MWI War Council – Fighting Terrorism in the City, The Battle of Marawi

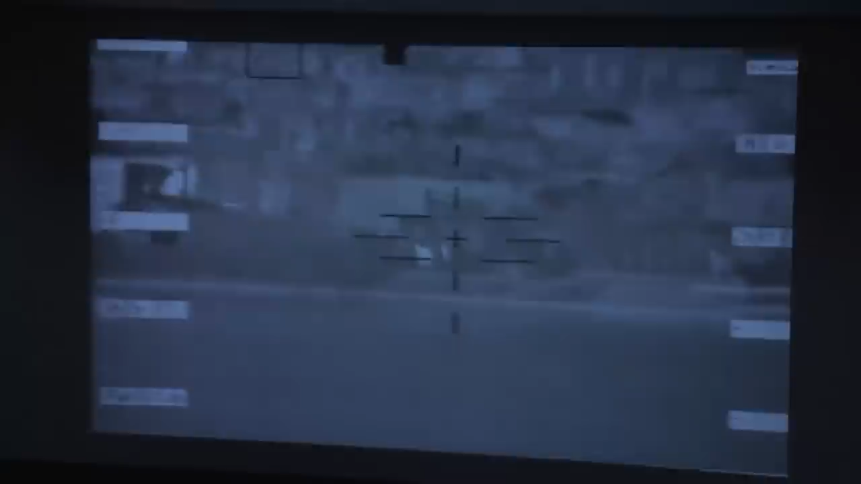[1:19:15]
We were able to communicate with the hostages, and during that night time, we rescued 18 hostages because of the drones.
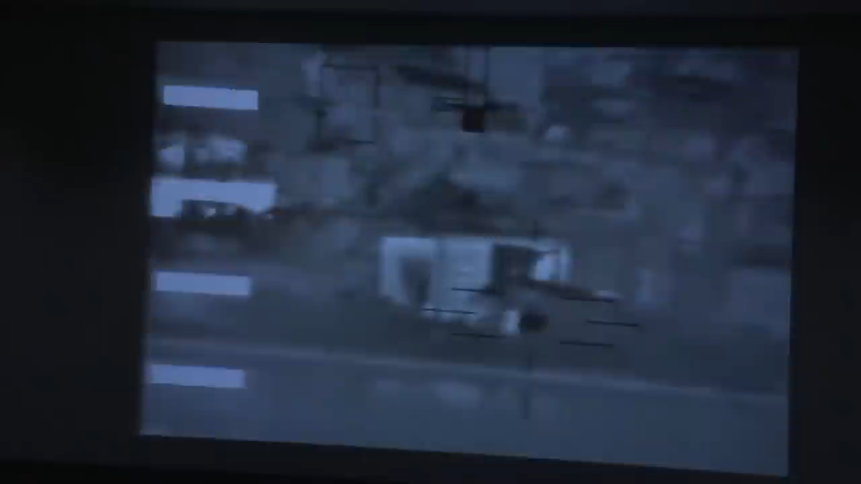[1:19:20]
So they were the hostages whom we talked.
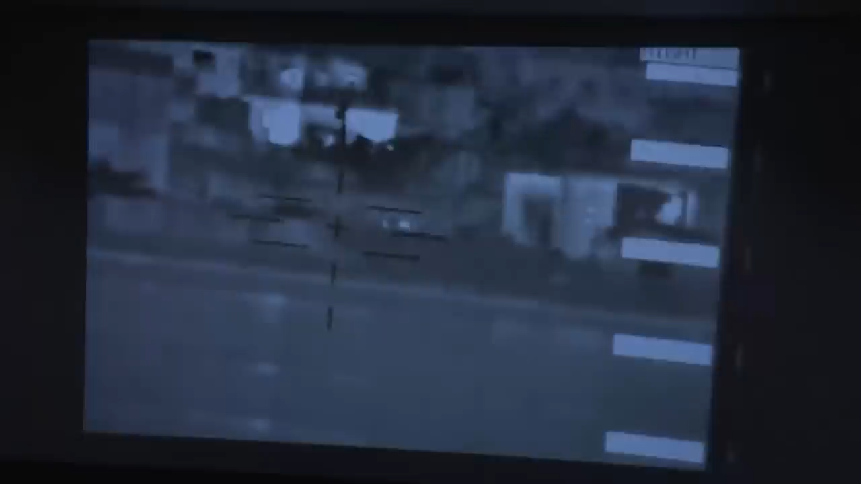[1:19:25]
So 18 of them during nighttime we were able to rescue.